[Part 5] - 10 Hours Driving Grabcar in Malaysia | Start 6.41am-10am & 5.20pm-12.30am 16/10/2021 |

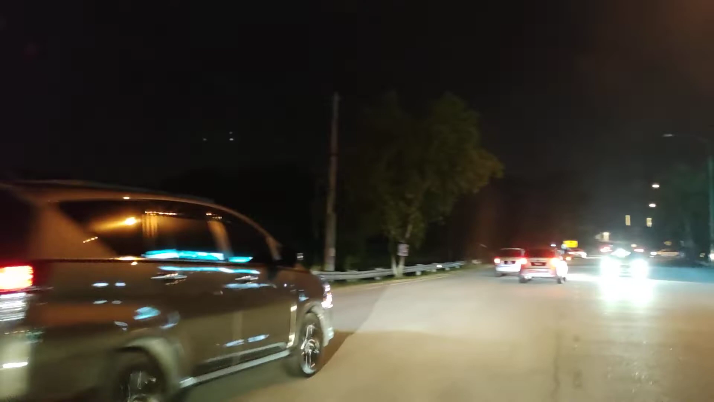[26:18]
Nasib baik tu orang bagi. Itu kereta pun main laju je nak ni. Next job masuk lagi.
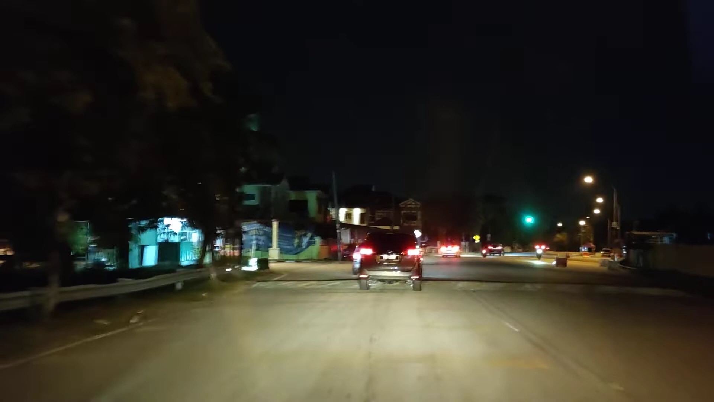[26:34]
Wah, ini besar. Ini besar masuk. Bandar Baru Bangi mau pergi Hartamas RM53. Wah, ini macam masuk.